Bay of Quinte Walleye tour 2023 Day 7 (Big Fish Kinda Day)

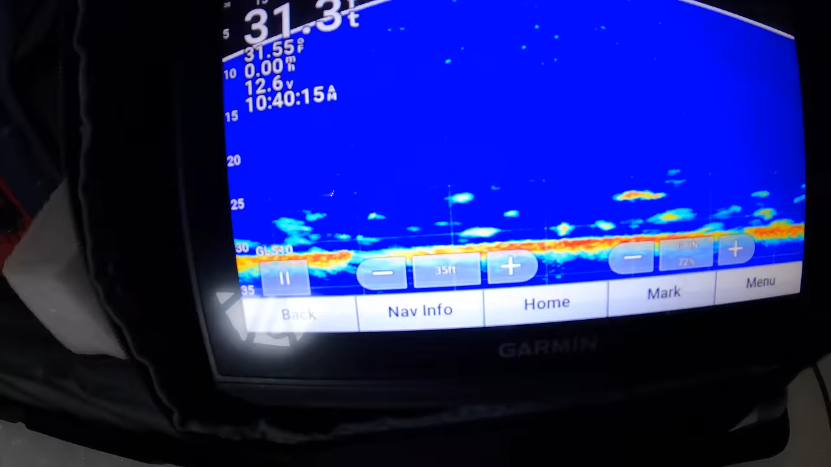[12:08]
Look at this. They're clearing out now because we started jigging in them, but... It's full.